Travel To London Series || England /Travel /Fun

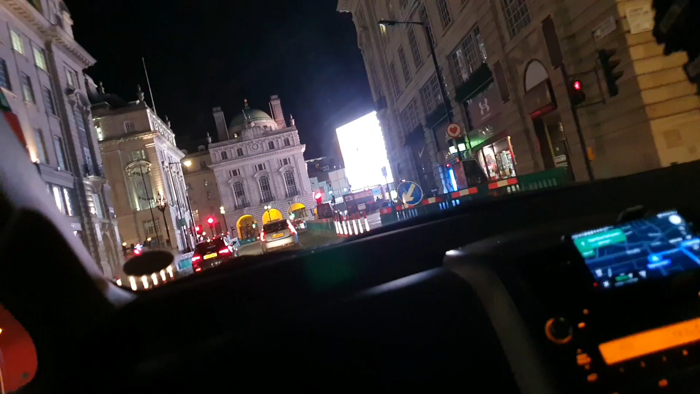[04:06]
بڑی سکرین جو کہ ہم نے دیکھی بڑی پہلی سکرین
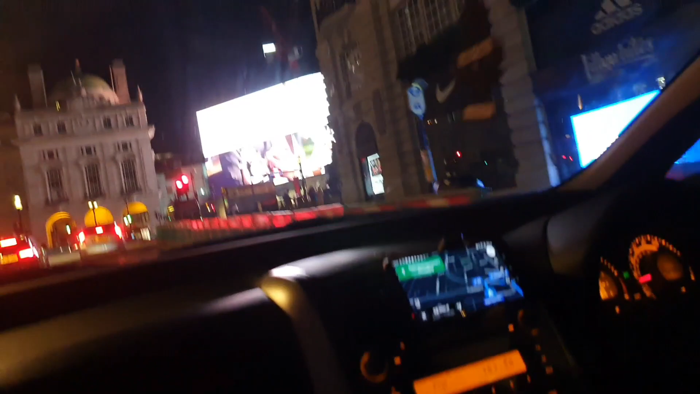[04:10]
اور ایسے لگ رہا تھا وہ یہ اس میں تو پھر بھی بہت چھوٹی لگ رہی ہے اس پر تو ایسے لگ رہا تھا
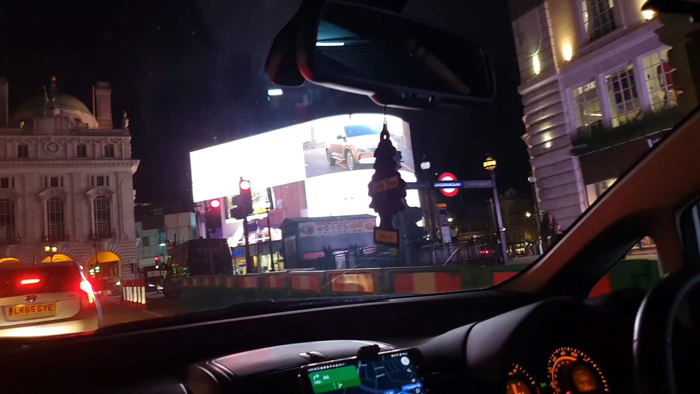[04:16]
پورا ایڈیا کور ہے اس میں کی وجہ سے نا یہ سکرین کی وجہ سے تو یہ جو میں نے ابھی آپ کو لوگ دکھایا ہے نا یہ
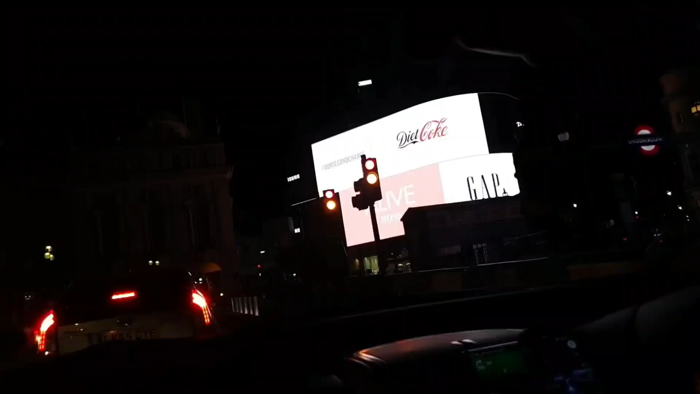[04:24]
سارا بھی جانے کا اور ہوتل کا یہ سارا